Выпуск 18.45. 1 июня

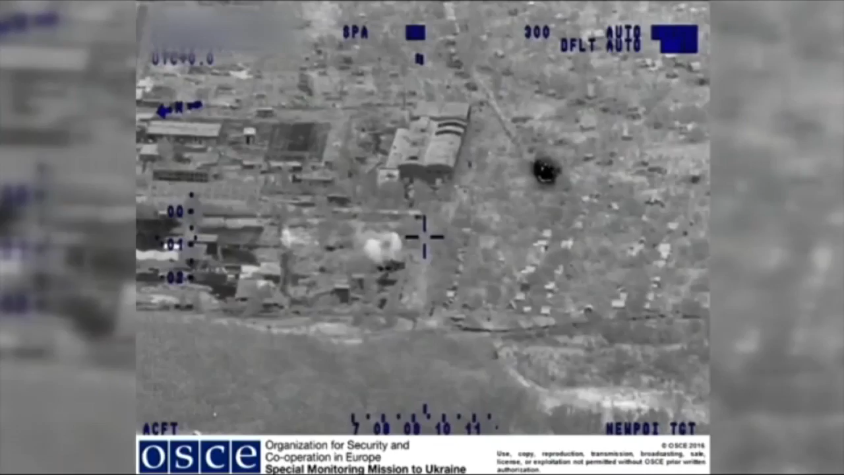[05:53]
Продовжують терористи знову гатити і по житловим кварталам. Цього разу по Красногорівці.